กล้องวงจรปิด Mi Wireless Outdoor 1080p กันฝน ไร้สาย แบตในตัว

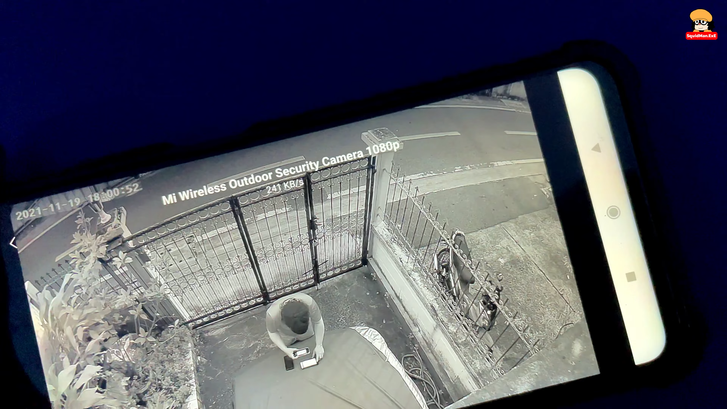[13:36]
าพเป็น ภาพขาวดำนะครับ
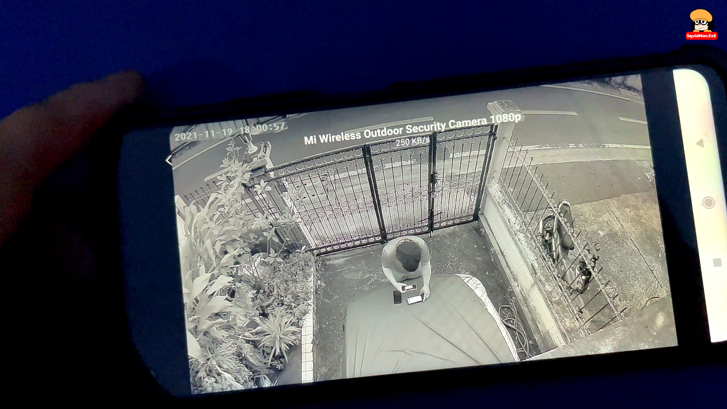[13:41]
ตัดเข้าสู่ Infrared Night Modeต้องฟ้าก็เริ่มมืดแล้ว